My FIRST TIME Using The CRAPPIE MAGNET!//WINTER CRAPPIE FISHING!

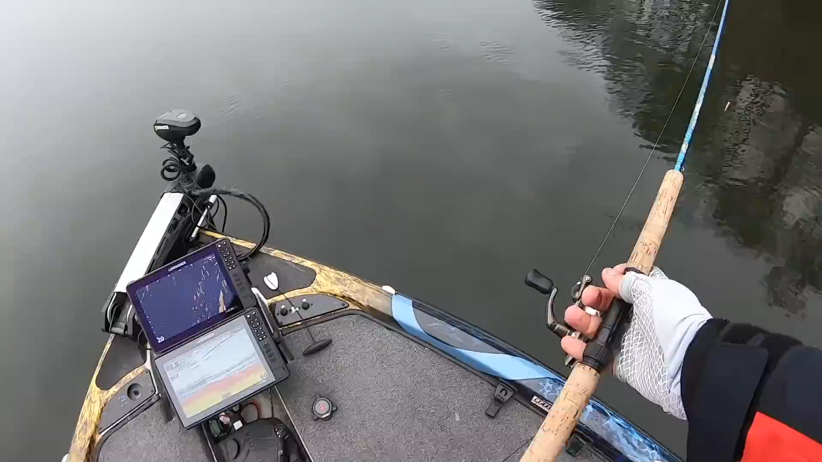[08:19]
you can see all these fish on my active target right now not all those are crappie these bigger these bigger dots right here these are crappie a lot of these really small dots are bluegill
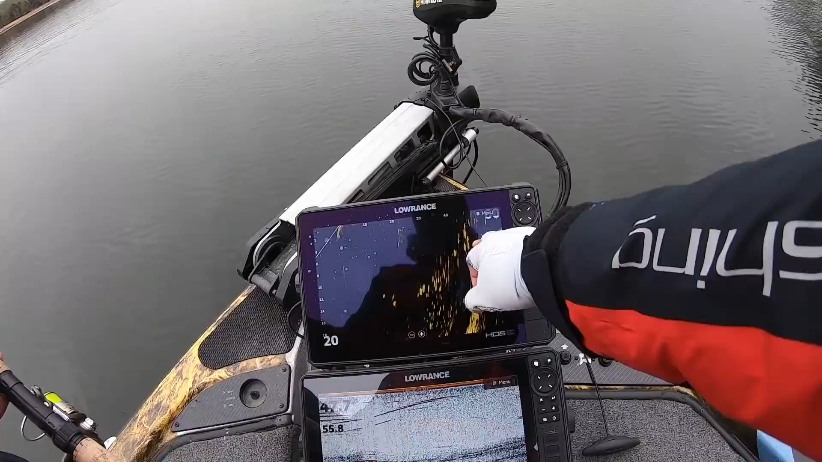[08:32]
but there's just there's some more crappie right there there's just tons of fish in here suspended out off this tree